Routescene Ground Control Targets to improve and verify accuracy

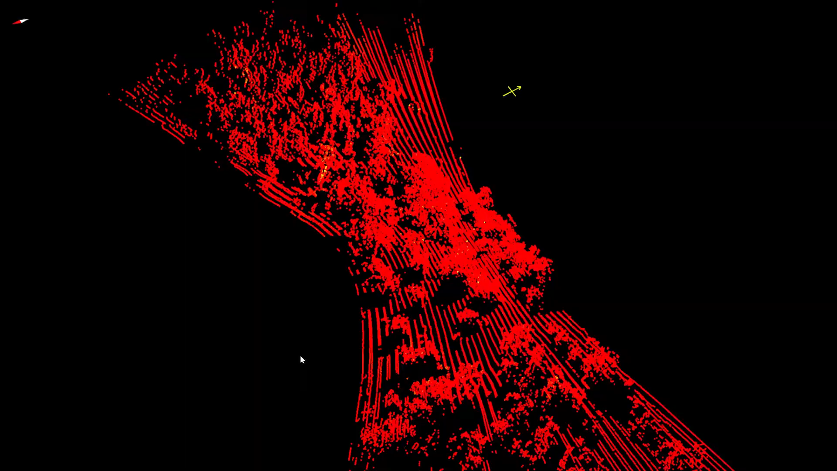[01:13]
Typically each target will be hit two to three hundred times by the lasers from a UAV LiDAR system and due to the high intensity of the return,
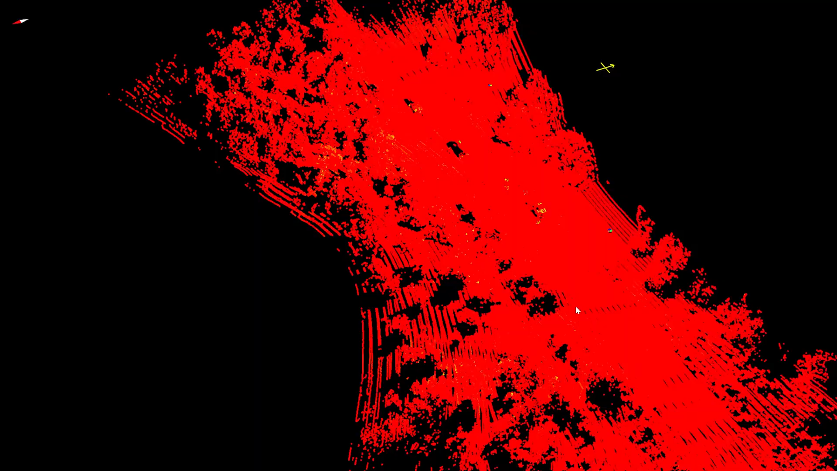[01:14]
can easily be seen in the georeference point cloud.